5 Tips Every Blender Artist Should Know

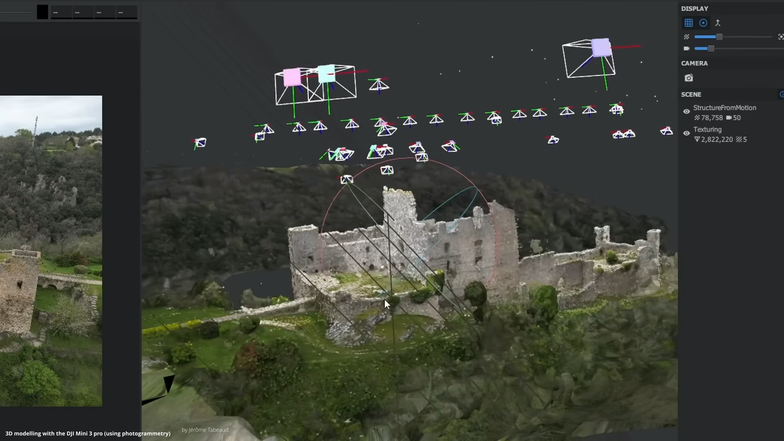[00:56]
When seeing scans in 3D you can really notice how imperfect stuff really is.
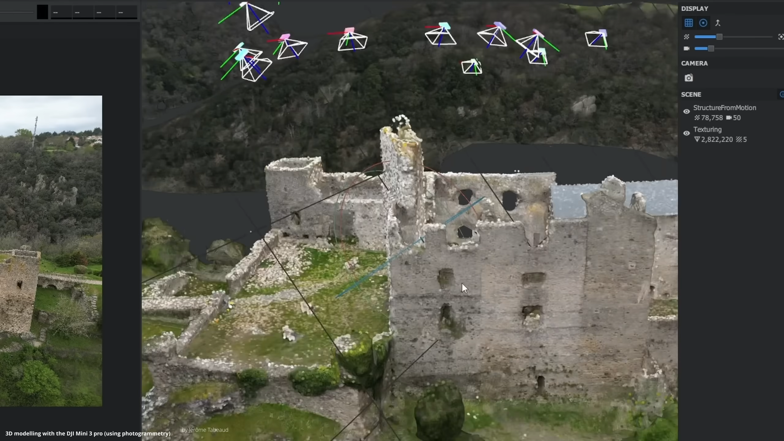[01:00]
Instead of flat walls, perfect bevels and nice corners, you see uneven walls, changing bevels and weird corners.
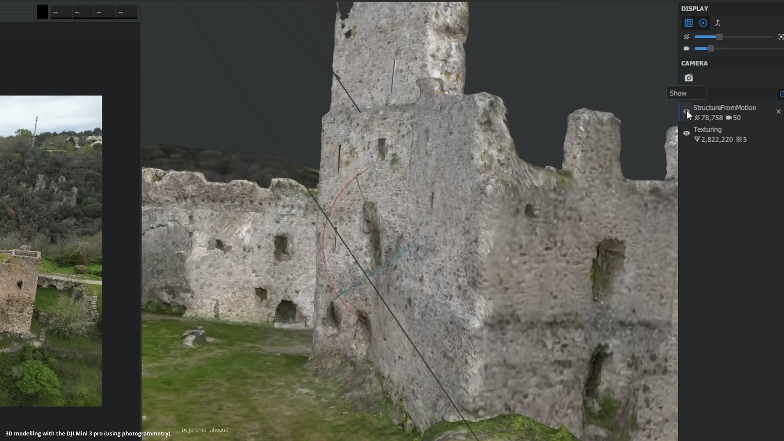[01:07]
It was actually an extra step in our workflow to go in and make the model less perfect.